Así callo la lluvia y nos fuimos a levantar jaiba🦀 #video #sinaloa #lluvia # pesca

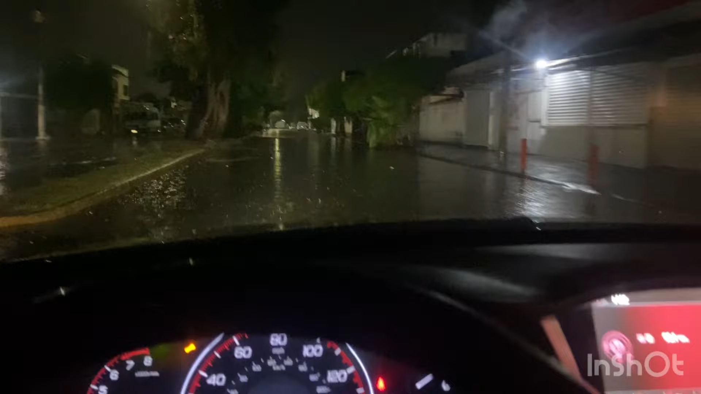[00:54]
Hay partes donde está lleno de agua, lleno de agua aquí.